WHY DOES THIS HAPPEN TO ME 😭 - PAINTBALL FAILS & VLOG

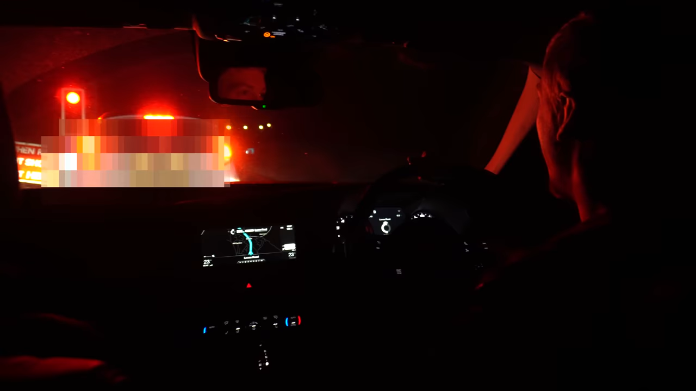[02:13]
We're all ready, aren't we, gang? I can't deal with your enthusiasm. Okay, he just ran a red light. It's alright, I got his number plate on the thing, Mike. Report him!
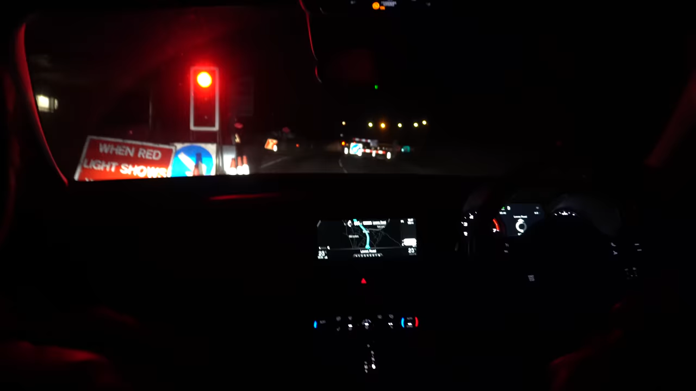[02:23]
Report him! We got him! Do you see that, everyone? That person just ran a red light. I can't believe it. Shocking display, isn't it, Mike? Absolutely shocking. It's just the manners of people these days. I know, the manners of people.